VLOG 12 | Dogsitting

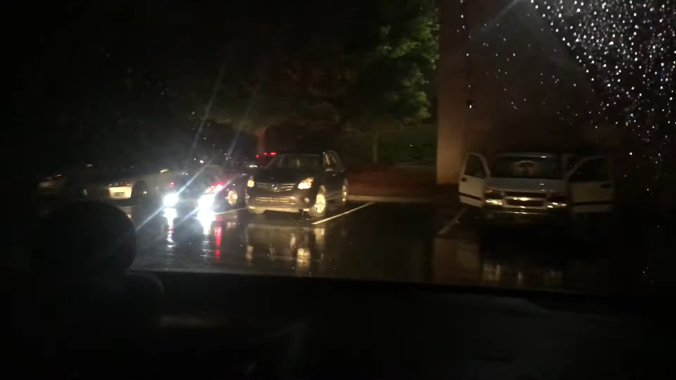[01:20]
Oh my god, oh my god, there are drag racing.